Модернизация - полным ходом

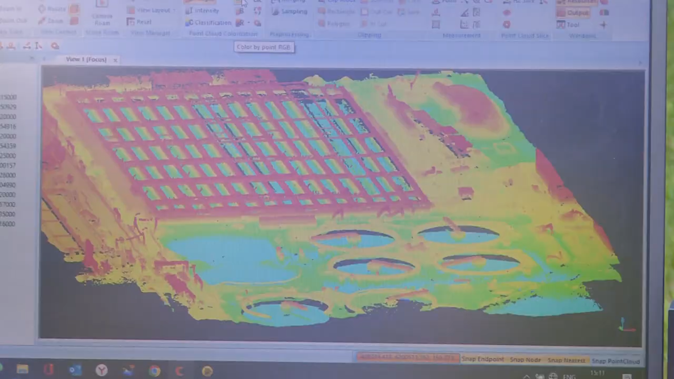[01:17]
Используется передовое сканирующее оборудование, в том числе роботизированные сканирующие тахеометры, 3D-сканеры и мобильные сканирующие устройства.
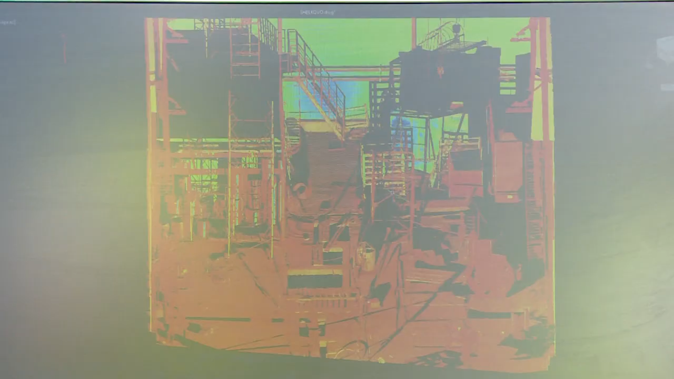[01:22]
Вот то качество, которое должно быть обеспечено, оно может быть обеспечено только профессионалами.